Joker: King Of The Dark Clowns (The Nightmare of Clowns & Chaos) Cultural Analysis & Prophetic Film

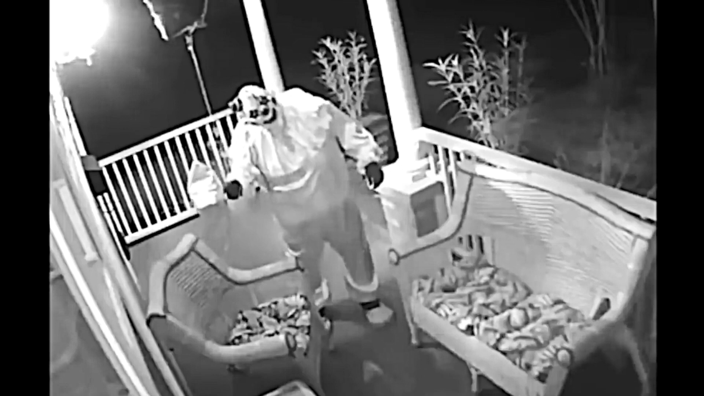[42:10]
But other times, I think people actually would, someone go out there and just stand in clown makeup just to be scary. And that is a very, very strange concept. What does it mean to just choose to be this scary clown? And this is good. These are actual photographs of people standing outside somewhere just being scary, like on a deserted road.
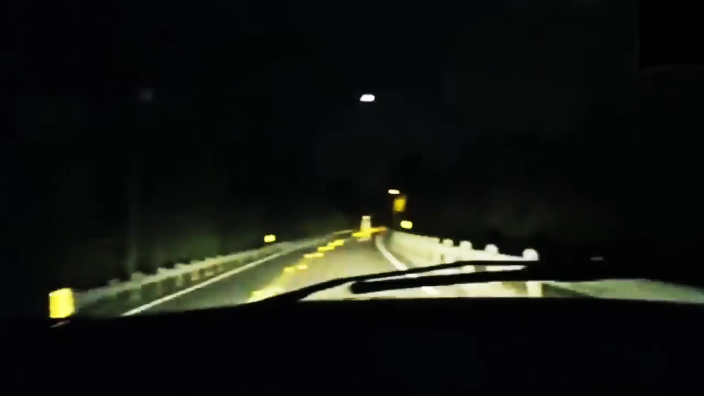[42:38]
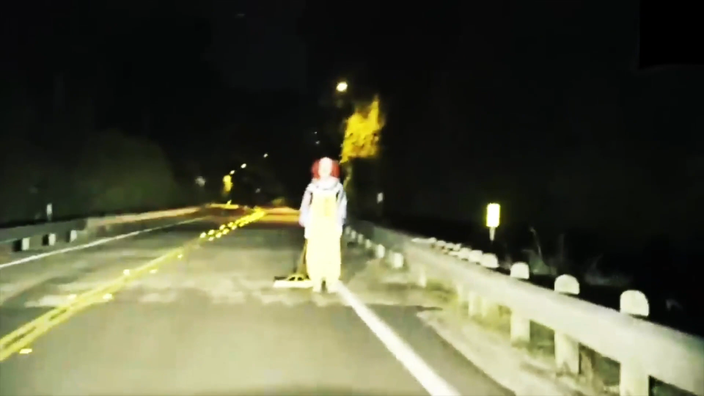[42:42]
Is that Bozo or Pennywise? Probably Pennywise.
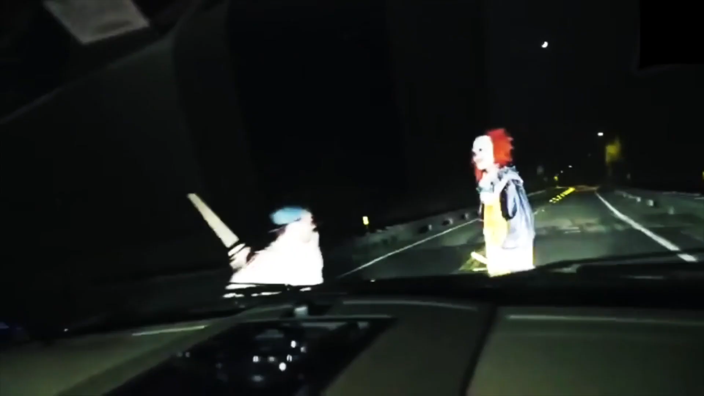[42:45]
Although Bozo would be just as scary to see on the side of the road.
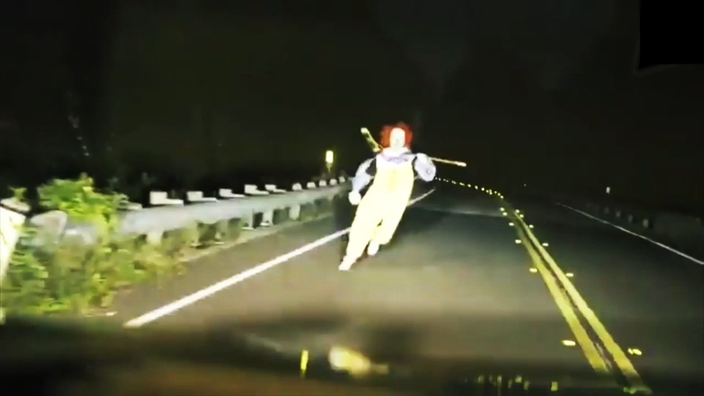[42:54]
And like I said, this one's got to be a setup because they keep seeing him over and over. Georgie. Oh, well, I'm Pennywise the Dancing Clown.